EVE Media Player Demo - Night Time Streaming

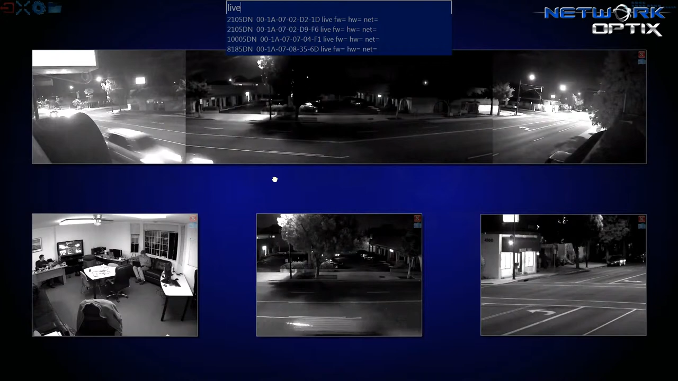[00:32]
IP surveillance cameras from Aircon Vision. The top one is a 180-degree panoramic situational awareness camera, 8-megapixel, four 2-megapixel sensors, all bound and stitched as one image, and viewed as a singular camera stream.
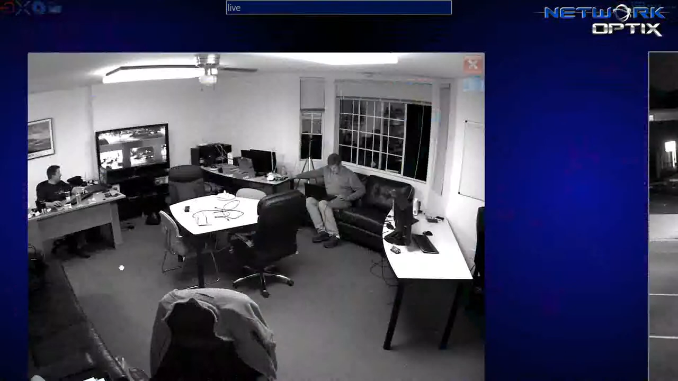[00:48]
Also, an interior 2-megapixel, well-lit, as it is indoors and well-lit in here.
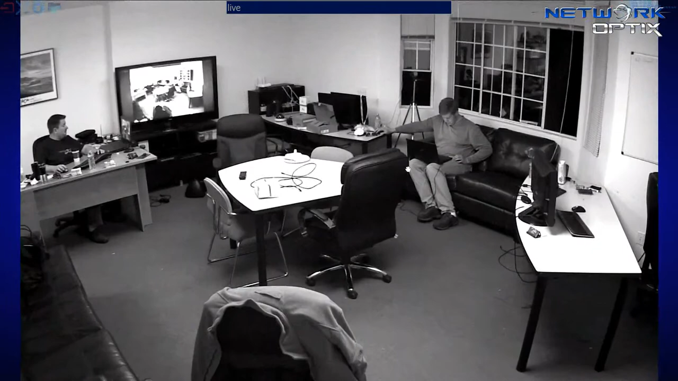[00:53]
There's Patrick over in the corner, full high-definition zoom, zoom out. Also, we have a 2-megapixel aiming at the parking lot across the street, and finally,
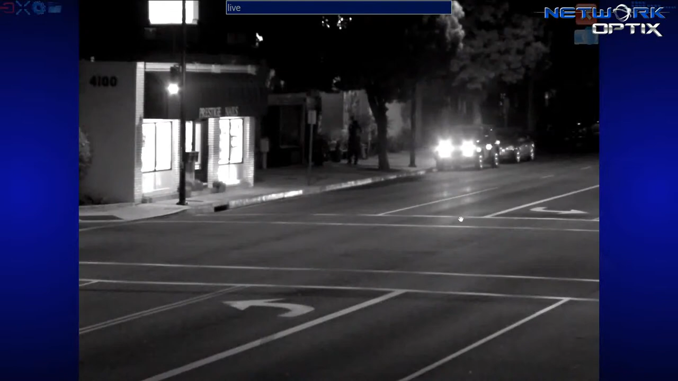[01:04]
there is a 10-megapixel image that is running in full high-definition, where, as you can see, large-scale pedestrian traffic, and even up to 150 meters away, pedestrians on the side in nighttime mode. That camera can also be run for a lower light sensitivity in bend mode, as you can see here.